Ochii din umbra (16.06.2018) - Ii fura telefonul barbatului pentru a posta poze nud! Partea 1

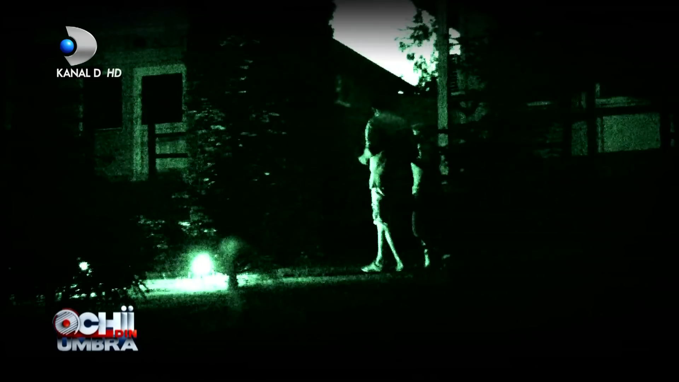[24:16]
Păi, ești nebun e totul. Cu vecinul? Cu vecinul, cu vecinul!
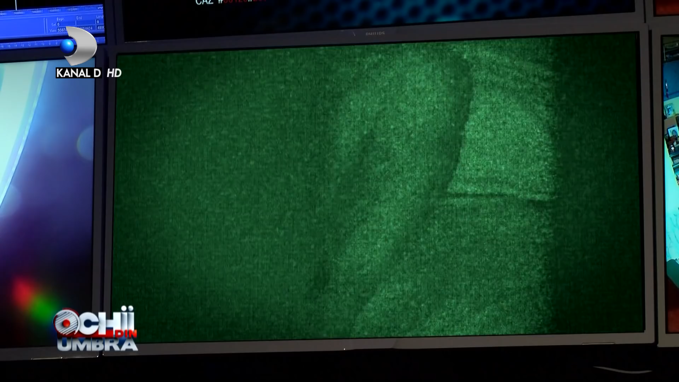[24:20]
Cum mă?
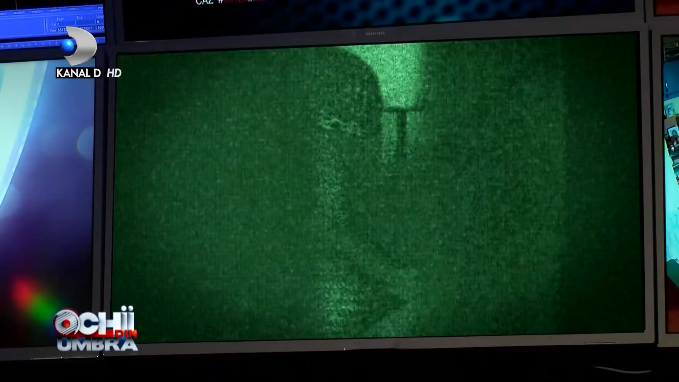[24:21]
Cu vecinul ăla bătrân ăla în vârstă de 50 de ani? Păi, da. Nu-i mai place morcovul tânăr, îi place ăla bătrân.
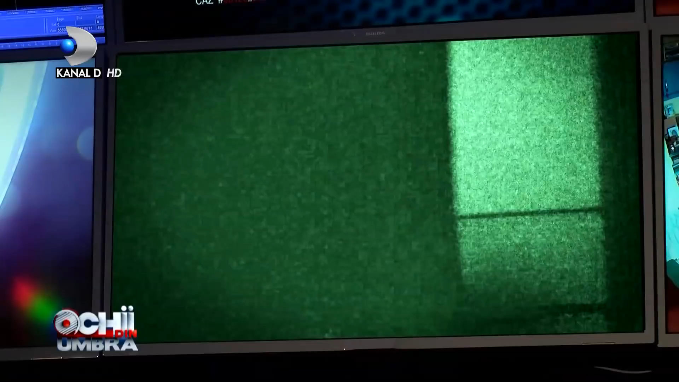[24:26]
Ei bine, acum înțeleg detectivii de ce bărbatul îi face atâtea complimente.